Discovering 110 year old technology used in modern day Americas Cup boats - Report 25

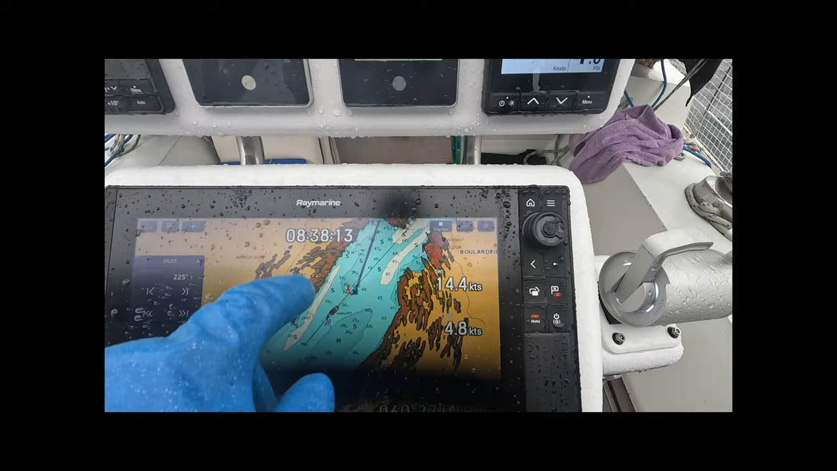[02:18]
We got our AIS running. There's our speed over ground. Yeah, things look good.